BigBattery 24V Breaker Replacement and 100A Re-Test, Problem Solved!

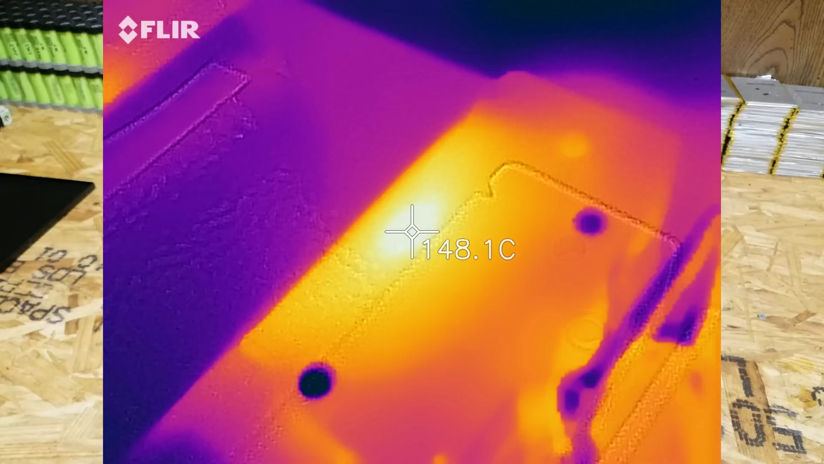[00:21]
On screen: spot 148.1°C
And the temperature of this breaker on the inside part measured 150 degrees Celsius before it flipped off. Now I believe that has something to do with this being a 63 amp breaker and they basically just paralleled both of these poles to form a 126 amp breaker.
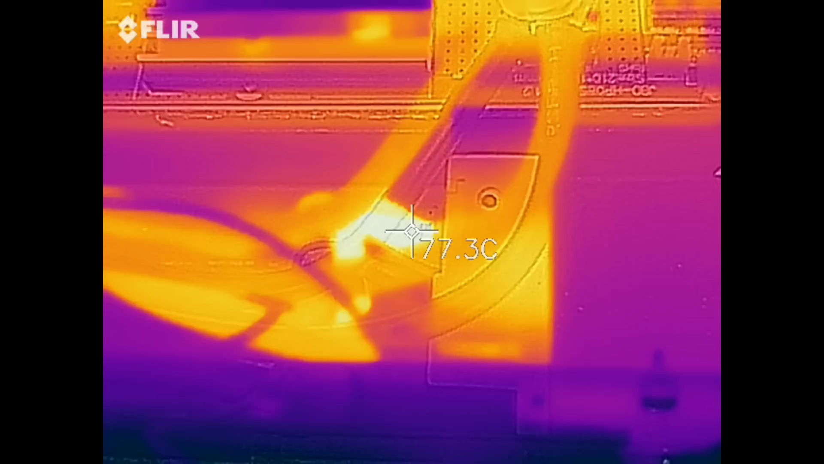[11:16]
All right we are now 18 minutes into the test because I was talking for quite a bit and this is the point at which the thing shut off last time. So I see a hot point down there sitting around 77 degrees celsius and that is the 6 gauge wire that comes off of the breaker.
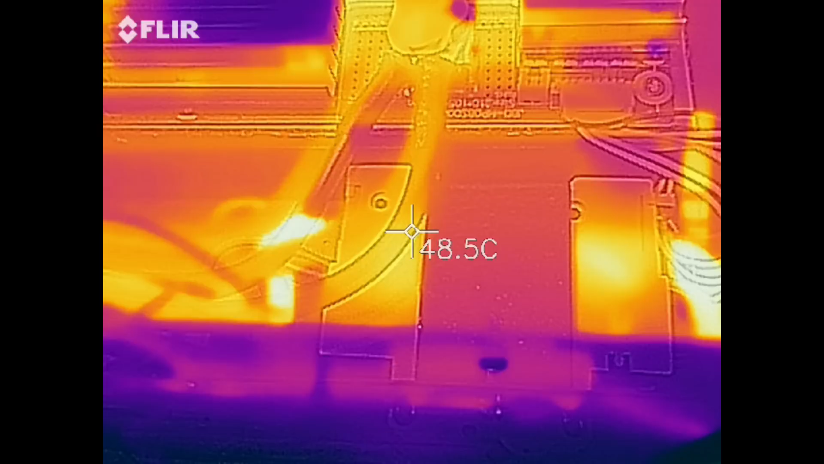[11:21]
Remember 100 amps on 6 gauge wire is kind of pushing it but that's still within the 200 degrees celsius rating of the insulation.
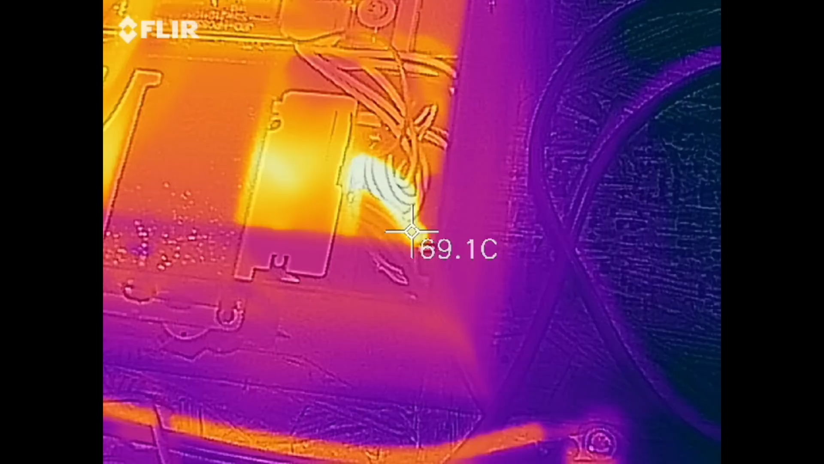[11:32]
On screen: spot 69.1°C
And the input side which is a pair of number 8's I believe is sitting around the same time temperature. And this is the area of the breaker that hit 150 celsius before.
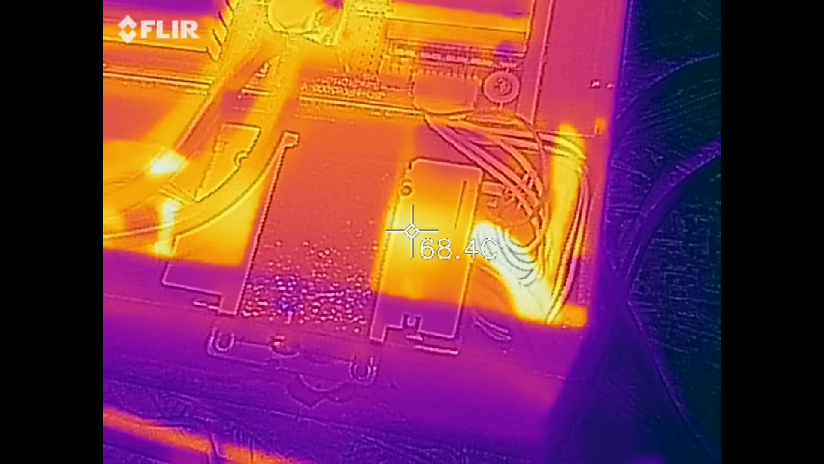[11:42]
On screen: spot 68.4°C
Currently sitting at 67 to 68 celsius I think was the hottest I've seen. So that is definitely a substantial improvement. That's more than half the temperature of before.
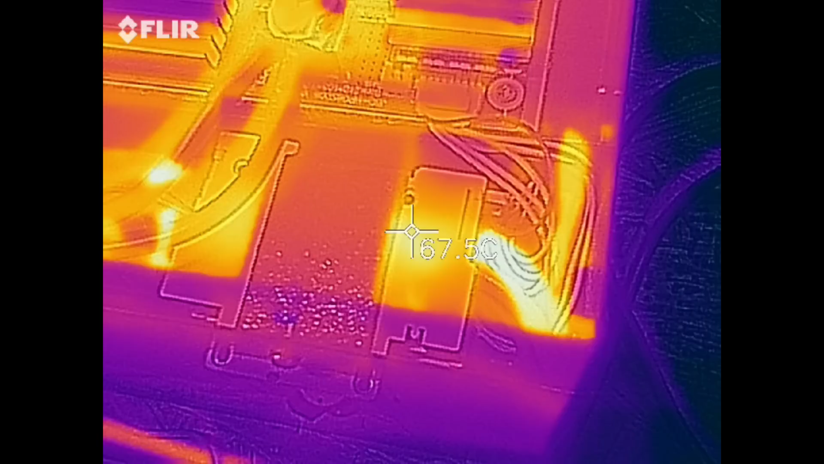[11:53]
On screen: spot 67.5°C
I see some hot points in there around 65 to 66.
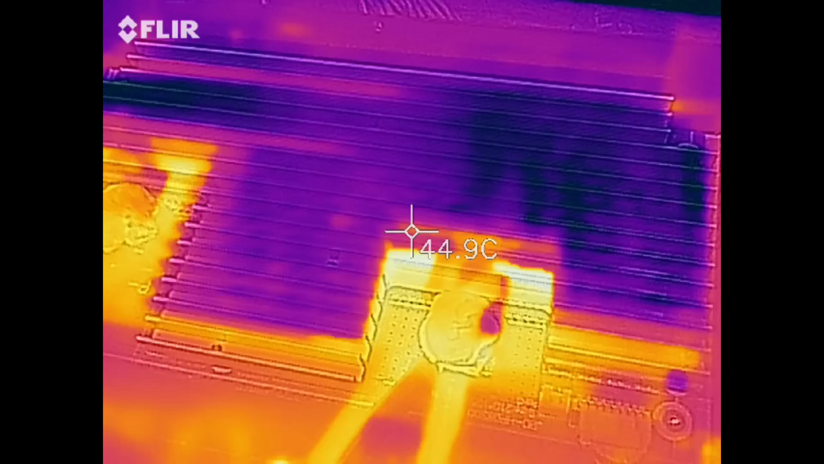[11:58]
On screen: spot 44.9°C
The heatsink for the most part is fairly cool. All right so as the voltage slowly drops the current continues to increase.
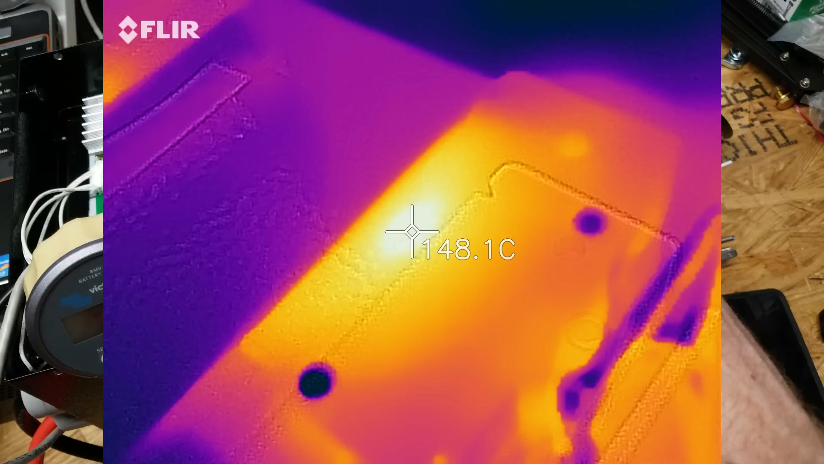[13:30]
On screen: spot 148.1°C
It was testing around 150 degrees Celsius before after only 15 minutes of use and even after a half an hour use this was still around 75 to 76 degrees Celsius.
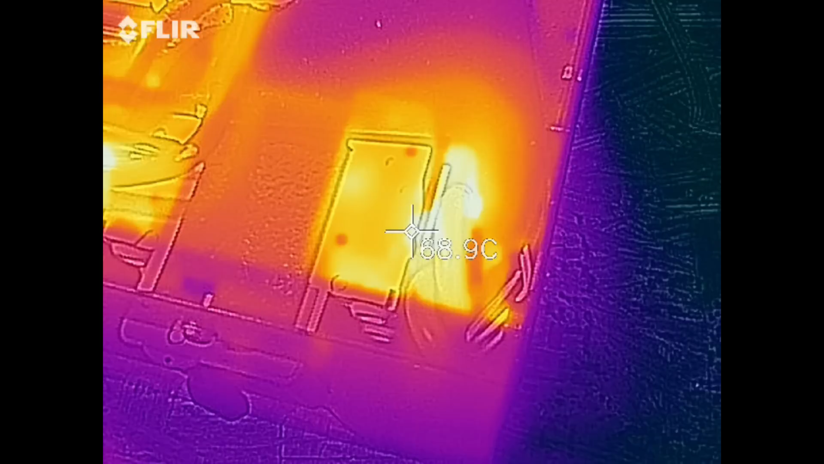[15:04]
73 74 where that ring terminal is and it's around 70 celsius as well where the copper bar enters the breaker but the area that was getting exceedingly hot over here is still sitting around 60 celsius so that's pretty good I think it's safe to say the terminals were loose on the other breaker so
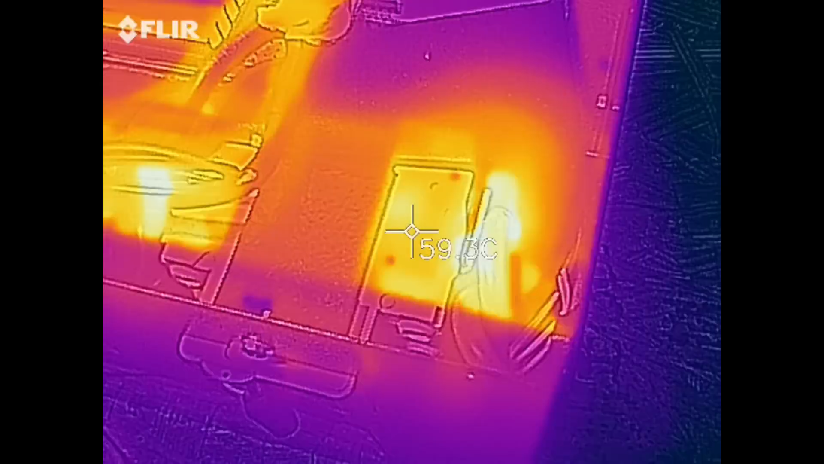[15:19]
yeah after retesting the second battery with the original breaker we did not see the same heat as we saw on the first unit so I do believe the problem